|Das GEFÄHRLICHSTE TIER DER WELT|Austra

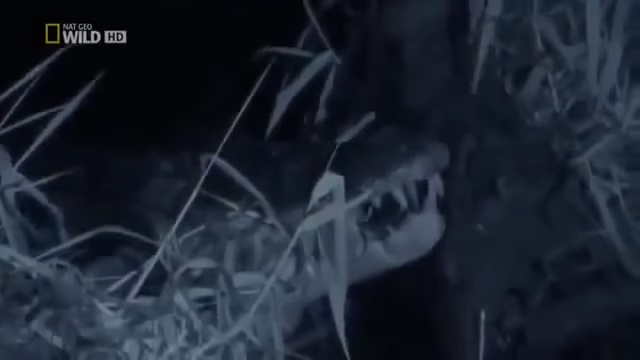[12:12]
Zu anderen Jahreszeiten würde der Billabong-König das Weibchen nie so nahe an sich heranlassen. Doch jetzt wirkt ihr Stelldichein fast zärtlich.
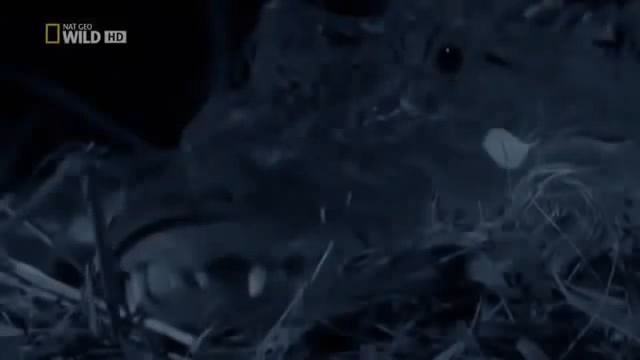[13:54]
Die Eier werden etwa 6 Wochen nach der Paarung gelegt.
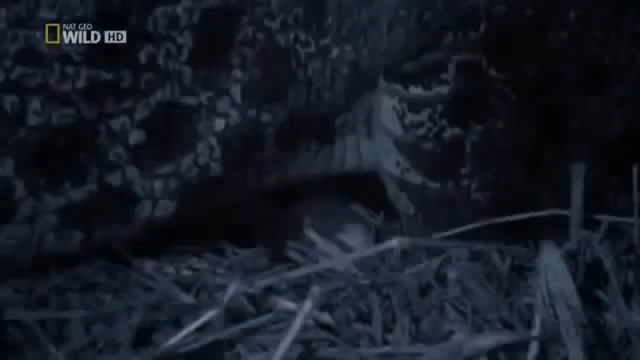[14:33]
Es handelt sich um ein großes Krokodil, das bis zu 80 Eier legen kann. Einige davon wurden vom Billabong-König befruchtet.
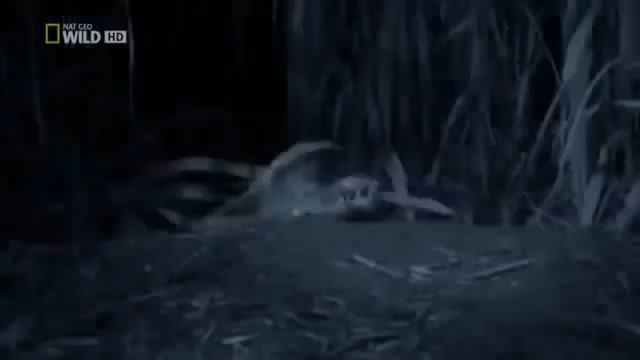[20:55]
Sie benötigen ihre Hilfe, um aus dem mittlerweile zu einem harten Bunker gebackenen Nest herauszukommen.
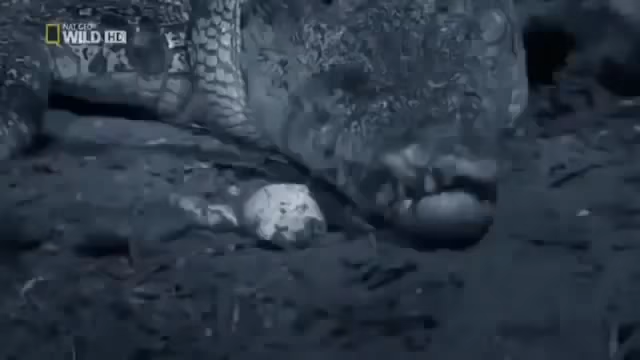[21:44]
Die Schützlinge sind nicht leicht einzufangen, denn ihr Instinkt lässt sie wohlweislich vor Kiefern anderer Tiere fliehen.